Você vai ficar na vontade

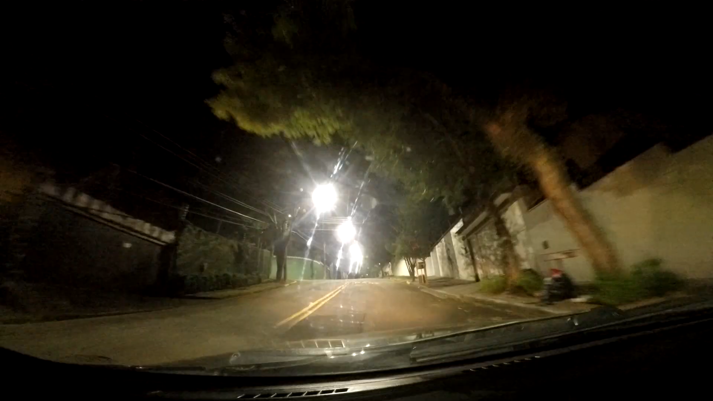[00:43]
Depois de muito tempo, novamente, estou aí. Acho que o microfone da câmera também já não está lá, está tudo fodido. Eu não sei por que. Toda vez eu estou passando aqui, o pessoal fica parando no meio... É, deu para ver o que aconteceu agora. O cara... A preferência é do cara. O cara para no meio do cruzamento... E aí?
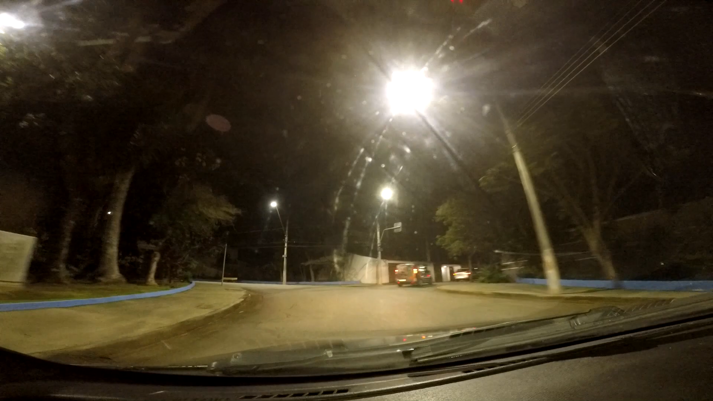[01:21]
Tipo, na mente dele, ele acha que a gente quer a preferencial, mas o cara parar no meio... Parar no meio do... Aí não adianta nada. Nem ele vai, nem o outro. Se eu for, eu bato no carro dele.
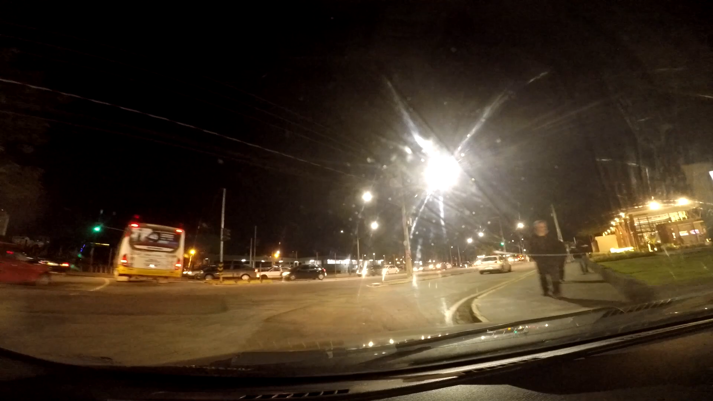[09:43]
Cara, que confusão, cara. Eu vou ter essa parte aí, né? Uma rotatória nada a ver, tá ligado? É um semáforo em cada... Cada círculo ali do... Cada ponto do círculo ali da rotatória. Então, você para em um...